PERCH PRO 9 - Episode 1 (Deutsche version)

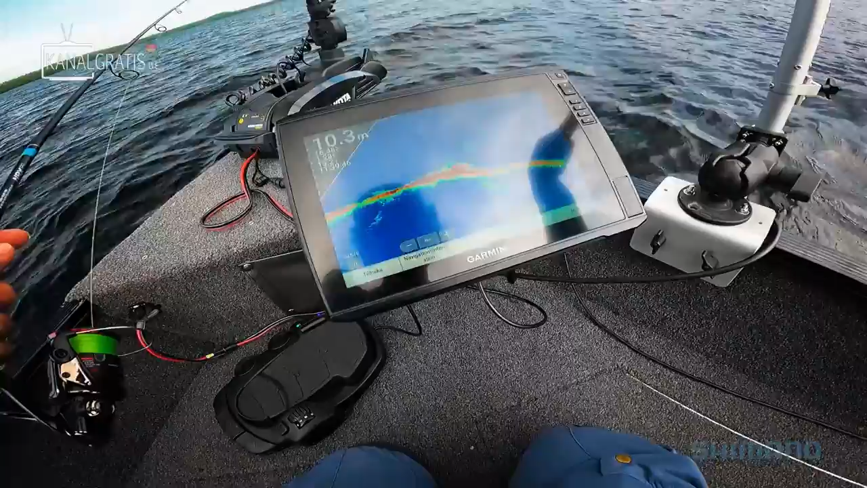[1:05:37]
On screen: depth 10.3 m
But so it's too. The other one, the three was much more down, but we can try it, I think. This?
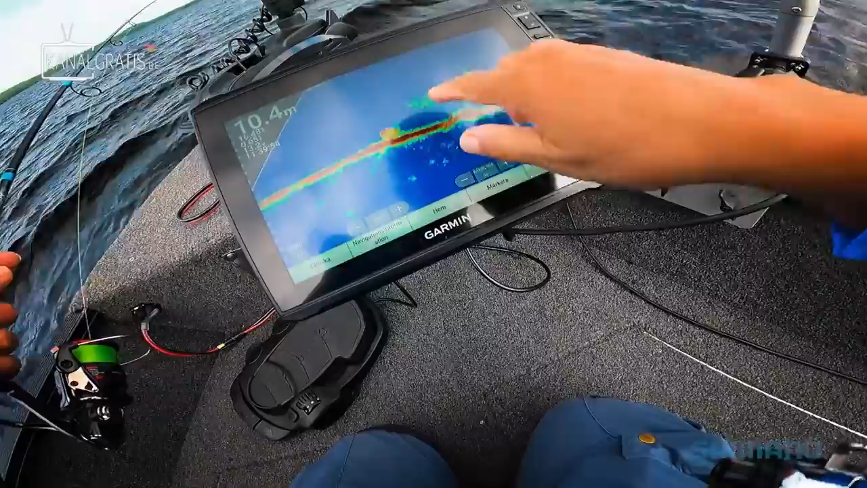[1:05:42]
This is baitfish. Baitfish. Yeah. So we can try it all around. Yeah, we anchor here. Yeah.